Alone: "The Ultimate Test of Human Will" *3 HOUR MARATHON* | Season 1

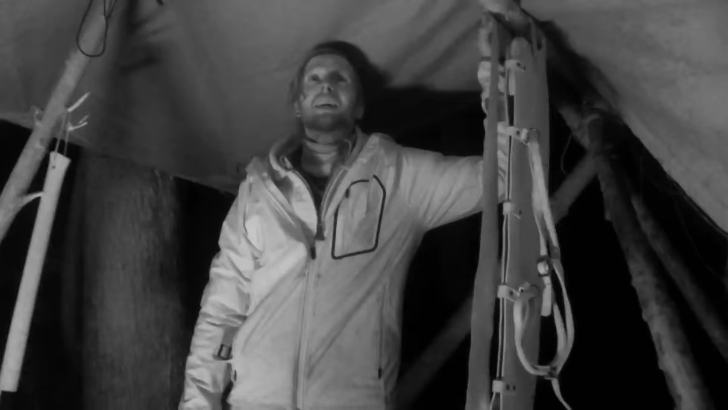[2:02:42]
And I'm realizing that this canvas is not at all waterproofed in the slightest. It's just a sponge waiting to get rained on. And it doesn't make for a very good shelter. The structure's not gonna hold under any real rain. So I have some choices to make. It just depends on how much it rains. But for now, it'll do just barely.
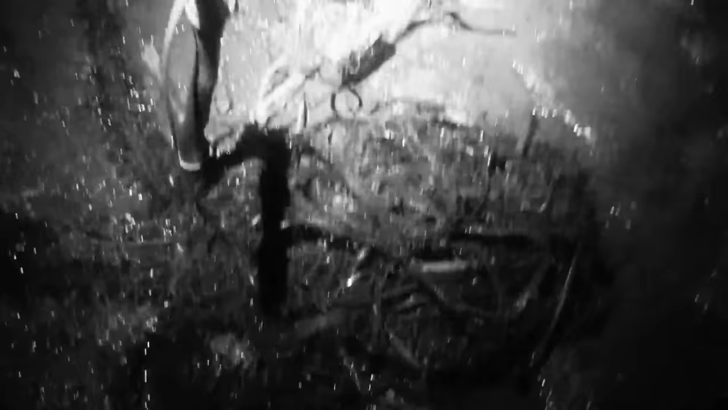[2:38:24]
Are you serious right now? I see a huge fish in my net.